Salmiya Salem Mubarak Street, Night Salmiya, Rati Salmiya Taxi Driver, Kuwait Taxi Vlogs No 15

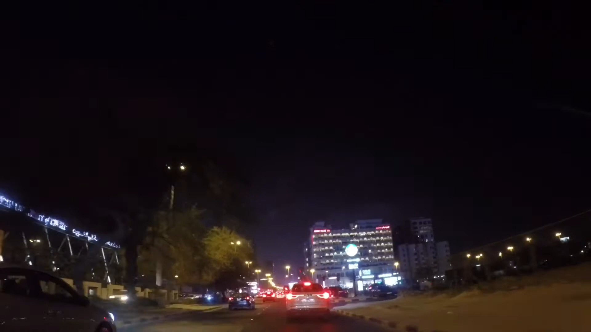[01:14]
11:30 बजिसकेको छ अहिले, 11 बजेको अवस्थामा अझै पनि गाडीहरू त धेरै नै कुदिराखेको छ। तपाईँले देखिरहनु भएछ त्यो ठुलो बिल्डिङ, कुवेत प्यालेस होटल हो यो, होइन।
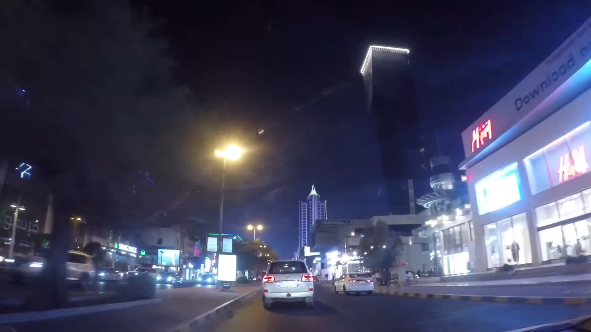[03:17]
सलाम अल मुबारक स्टेट साल्मिया कुवेतमा रातिको 11 बजे। अब फेरि सिङ्गल आएको छ, इसारा आएको छ, सिङ्गल त खाली खाली जस्तो छ त यहाँ त, भनेपछि मान्छेहरू घट्ने घट्ने क्रम जारिरहेछ,